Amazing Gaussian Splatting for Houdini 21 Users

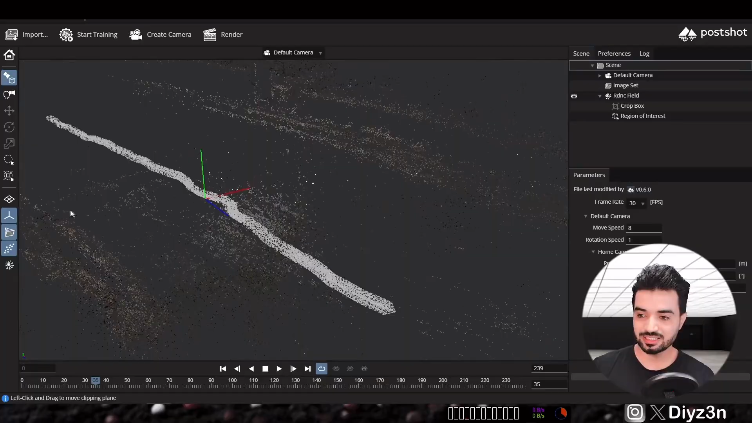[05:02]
scene the overall scene of course and as you can see this is a very cool
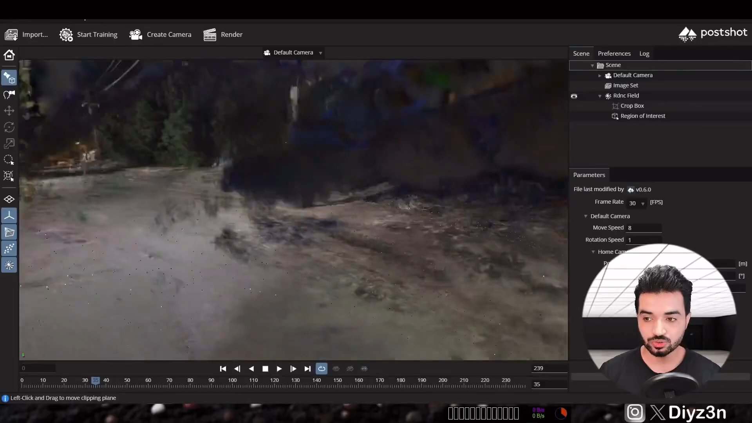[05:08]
just with simple step of course you can look that online
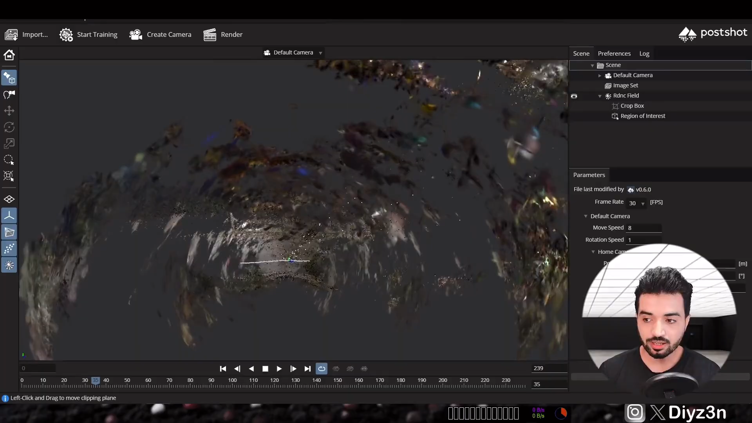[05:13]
and learn more about post shot and as you can see we have this
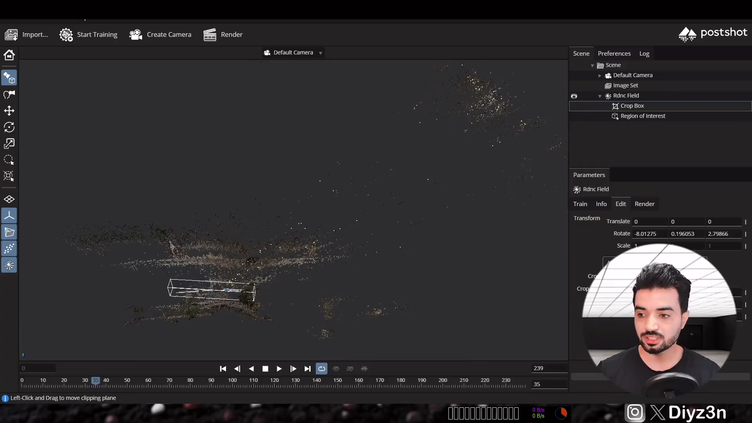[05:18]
bounding box or crop box you can crop your
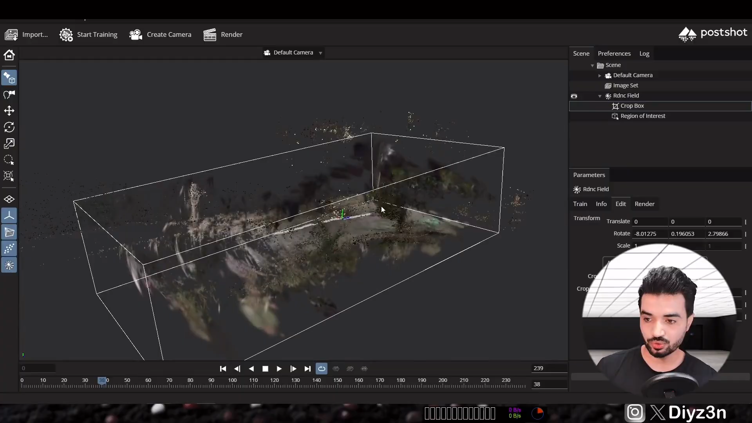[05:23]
scene just only the subject and you can export that as a ply
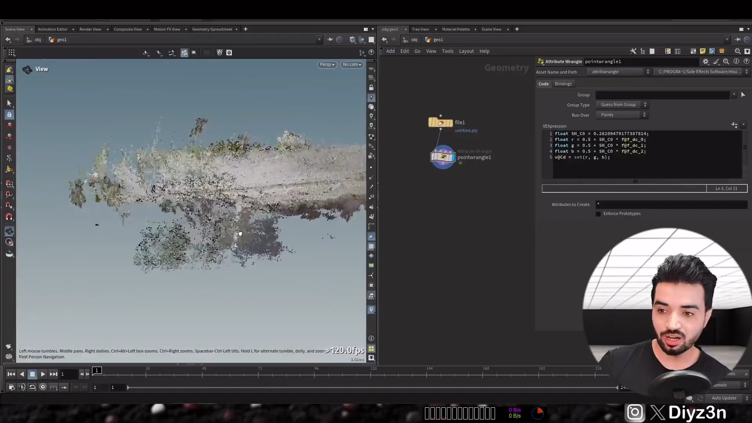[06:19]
the data back the color and the point size etc and you can